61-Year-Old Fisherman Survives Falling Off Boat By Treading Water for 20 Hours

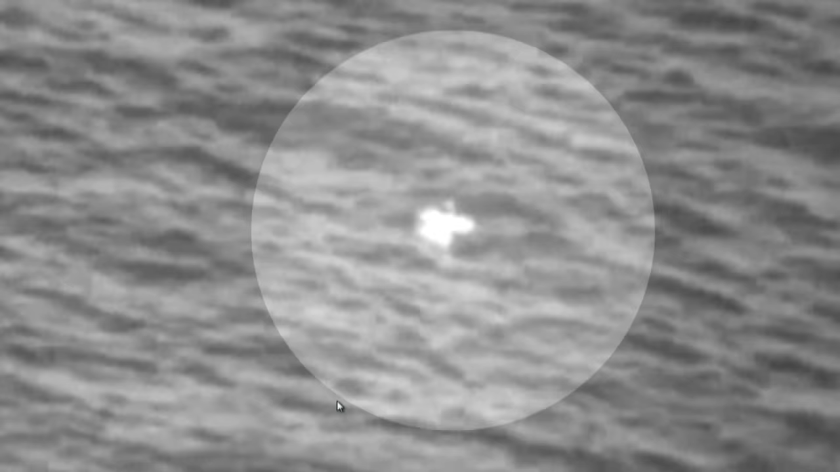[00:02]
It's a 61-year-old man struggling to stay alive.
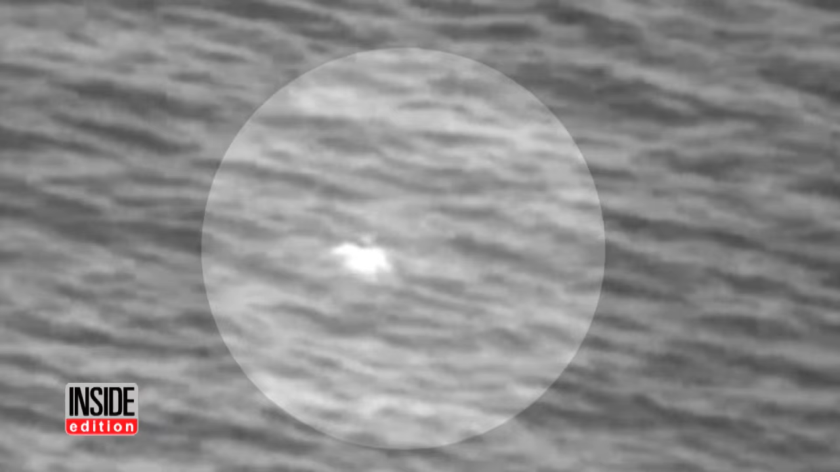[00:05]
He's been treading water for 20 hours.
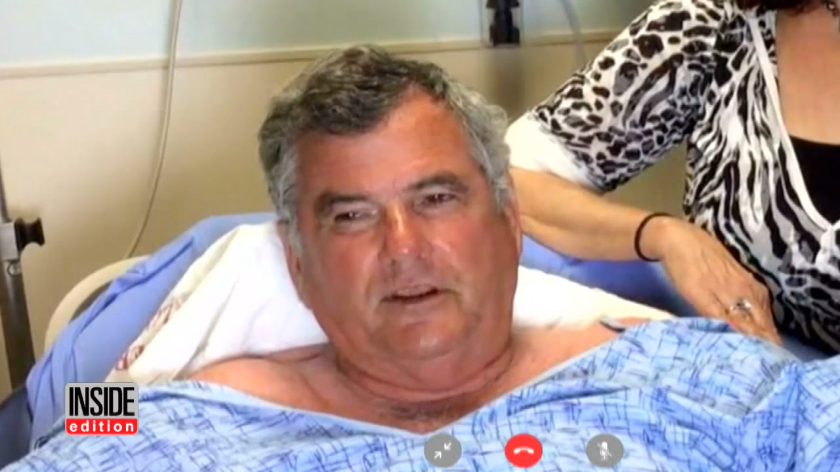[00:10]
I was thinking this is not going to be good because it's going to be dark here. The dehydration was so bad that it was starting to affect my body. William Durden fell off his fishing boat without a life jacket.
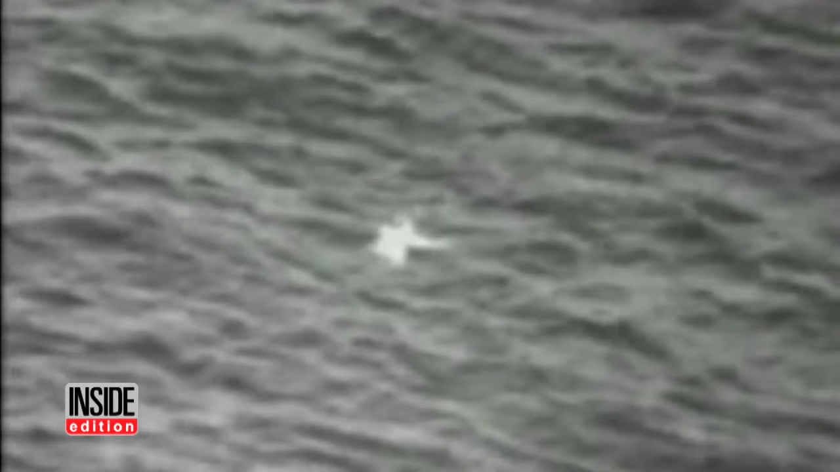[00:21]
He somehow was able to tread water off the coast of Florida for all those hours.
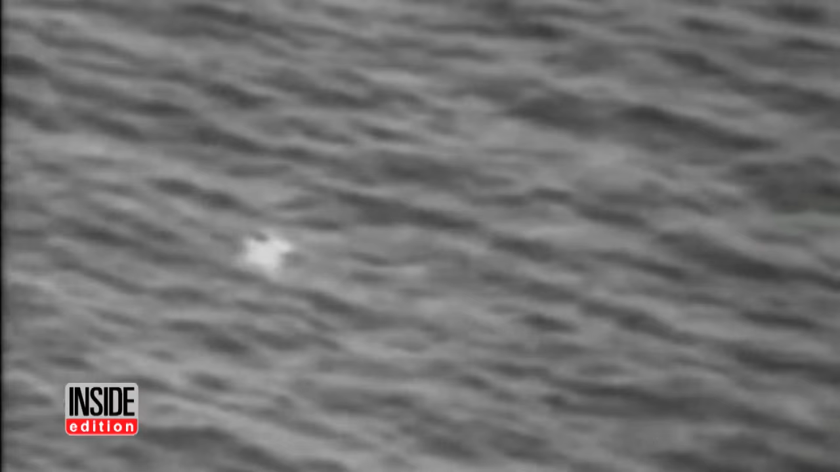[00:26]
Durden, a retired pilot, credits his Navy training for knowing what to do.
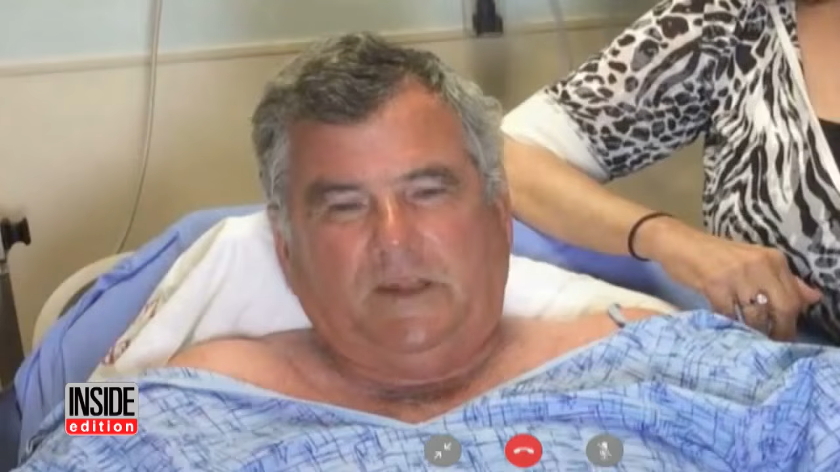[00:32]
They teach you how to drown-proof yourself and what positions you need to be in to stay above the water.
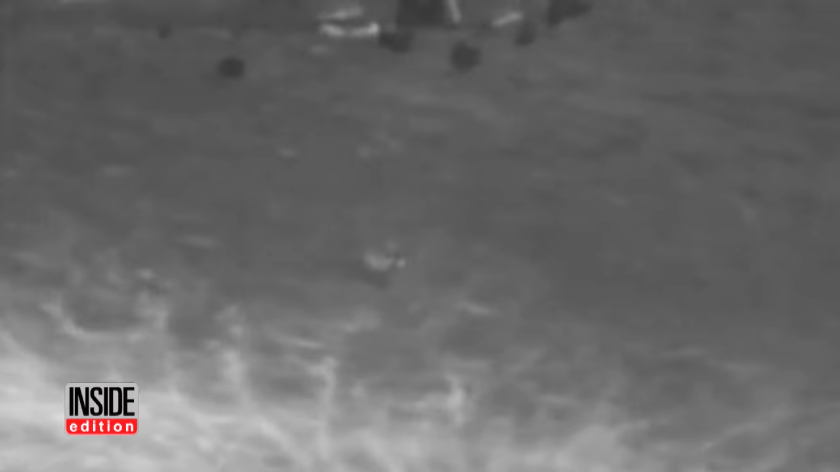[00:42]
Coast Guard personnel were amazed at his condition. I couldn't believe it when we found him. The odds were stacked against him, definitely. And when we found him,